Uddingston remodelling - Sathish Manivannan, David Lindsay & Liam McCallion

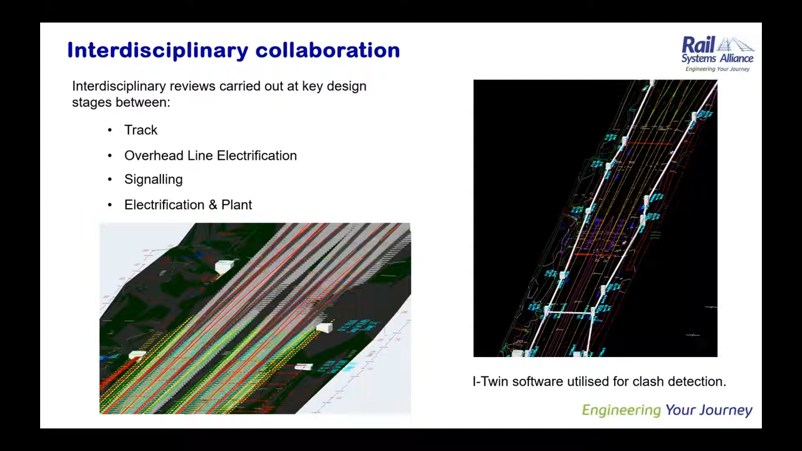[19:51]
And in this instance, it's showing the existing drainage runs, the assets, and how they clash or not with planned assets that are going into the job. So that was quite handy. And the next slide, Sathish. So just flag up some interface issues that we had.